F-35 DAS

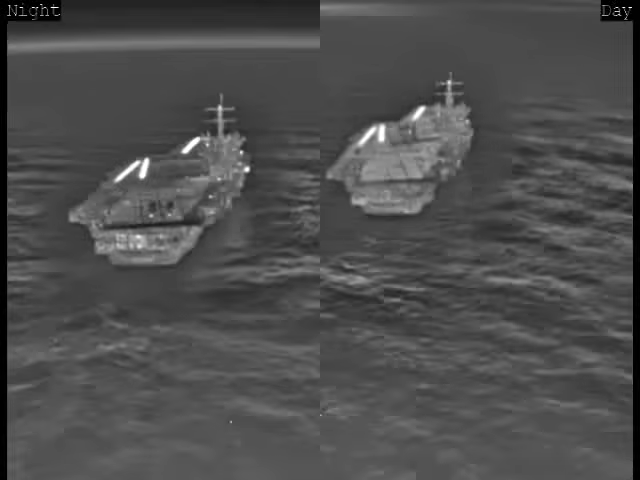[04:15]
Landings in foggy and dusty conditions are also possible with DAS.